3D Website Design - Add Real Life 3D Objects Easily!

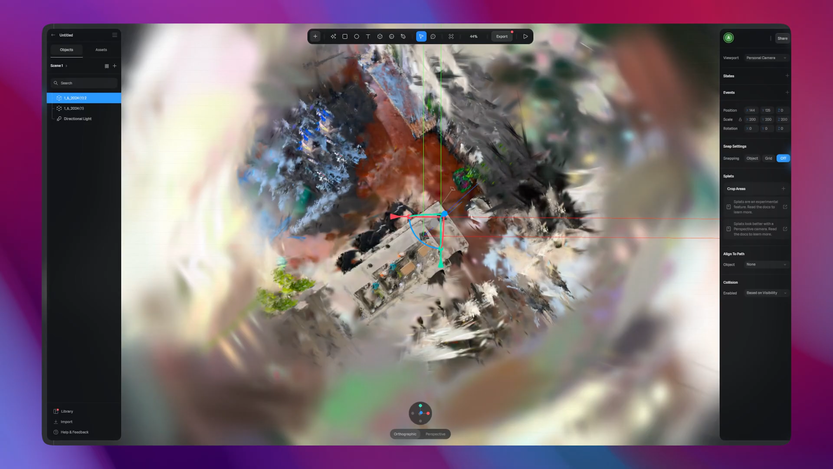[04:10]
I'm importing the one I generated on Polycam. Be aware that it can start off looking a little bit confusing.